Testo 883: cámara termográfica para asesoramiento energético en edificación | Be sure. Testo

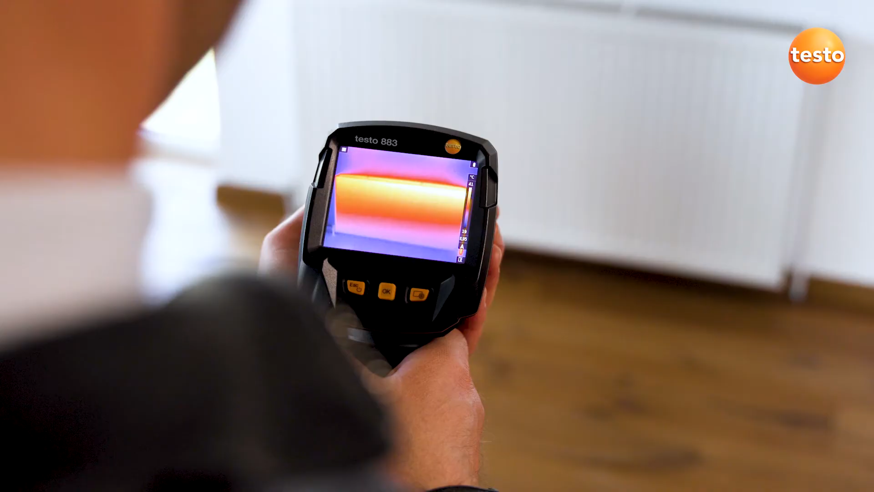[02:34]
La comprobación de las instalaciones de calefacción también se puede hacer perfectamente con la Testo 883.
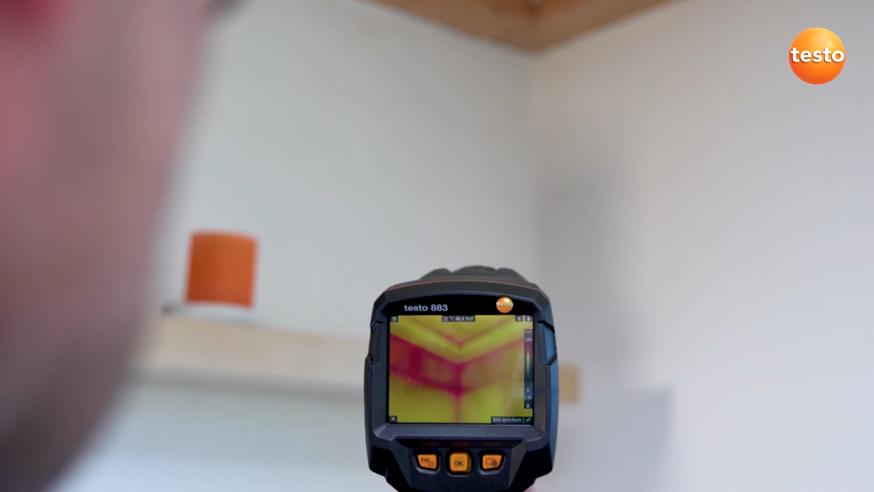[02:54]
Para ello la cámara necesita los valores de la temperatura y la humedad ambiente. Se pueden introducir manualmente o recibir desde el termohigrómetro inalámbrico Testo 605i.
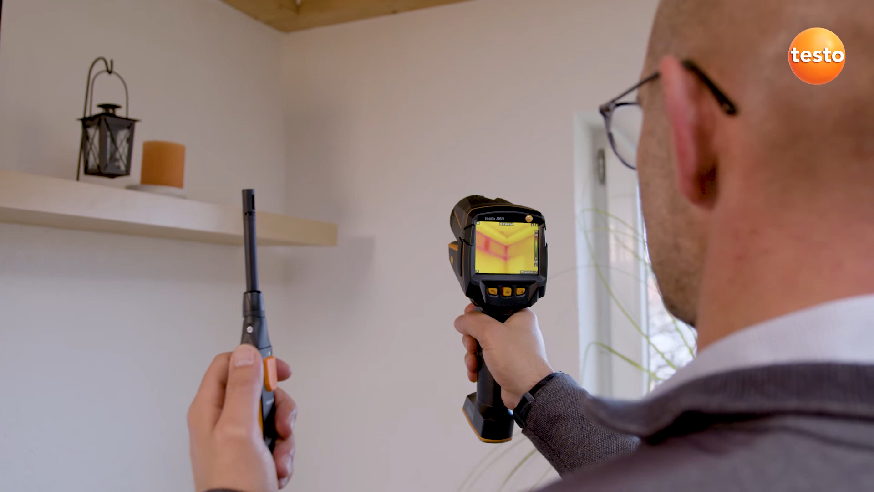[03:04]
En combinación con la paleta de colores especial para humedad, el riesgo de condensación se identifica claramente mediante los colores del semáforo. Aquí vemos mucho color rojo.
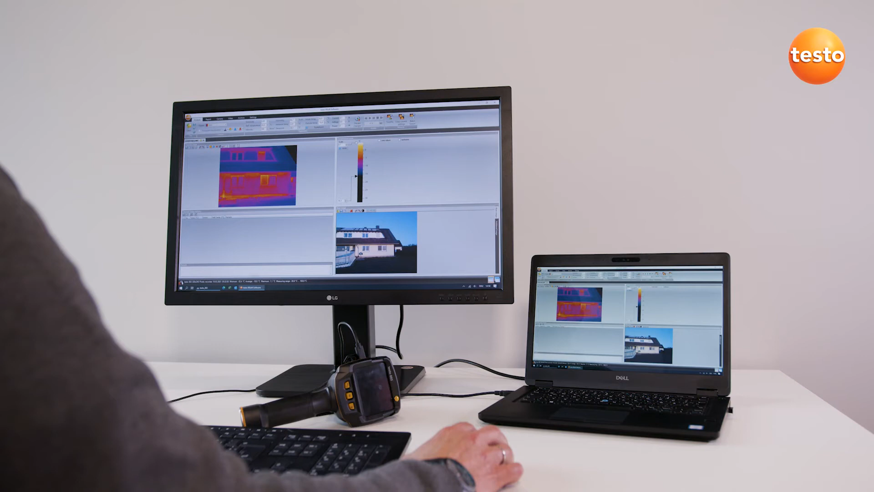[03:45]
El Testo IRsoft es un potente software con funciones de análisis,
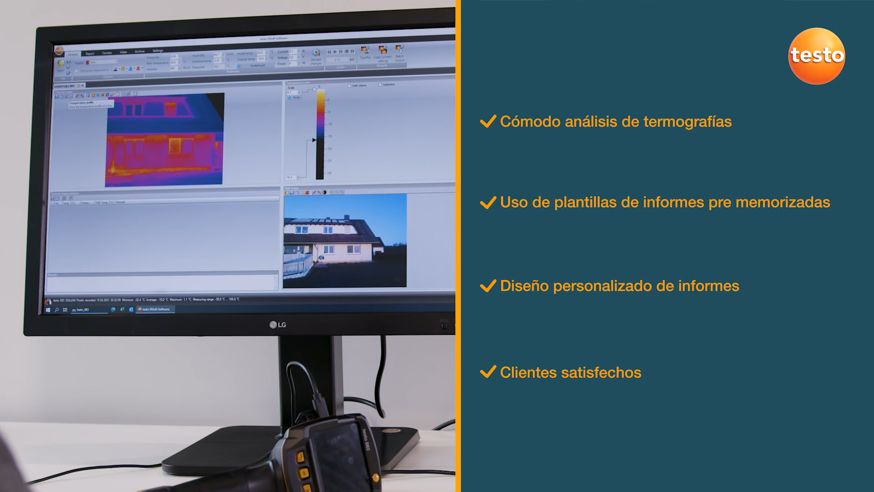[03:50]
funcionamiento intuitivo y numerosas plantillas para la elaboración de informes.